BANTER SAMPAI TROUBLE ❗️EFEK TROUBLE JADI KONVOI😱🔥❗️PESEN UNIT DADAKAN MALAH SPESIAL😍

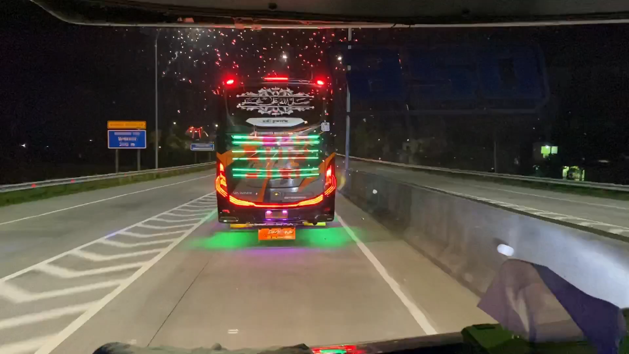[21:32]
kita keluar gerbang tol Weleri. Gerbang tol Weleri ini adalah gerbang tol termacet se-Indonesia.
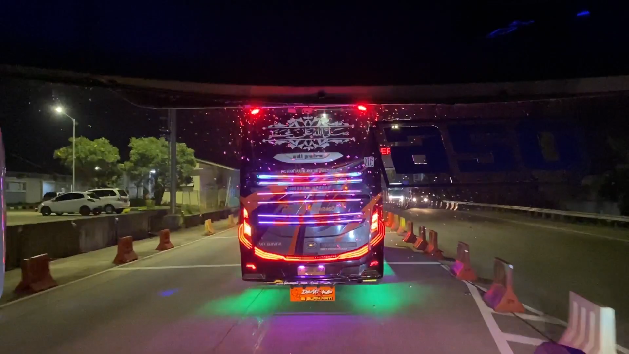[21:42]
Karena rata-rata PO bis yang dari timur menuju barat